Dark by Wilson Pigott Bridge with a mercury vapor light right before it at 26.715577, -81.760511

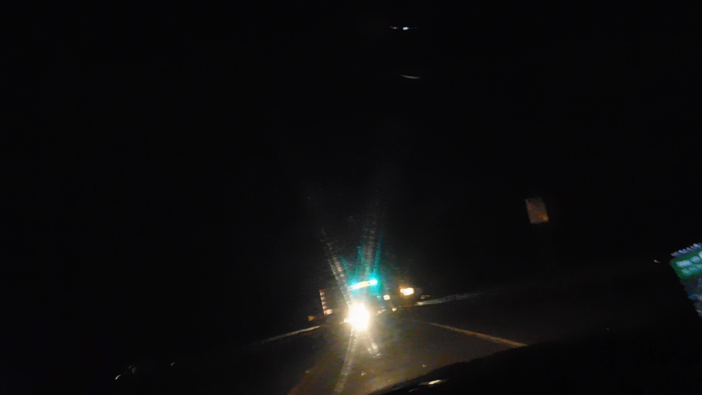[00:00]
This is a dark freaking area right here. These lights are out. Um, that's weird. Mercury vapor light there, I think. Bridge. Yeah, guys. I didn't even see any purple lights on Palm Beach Road and whatever I'm on right now. That's interesting. It's dark here, I guess, too, but it gets dark earlier.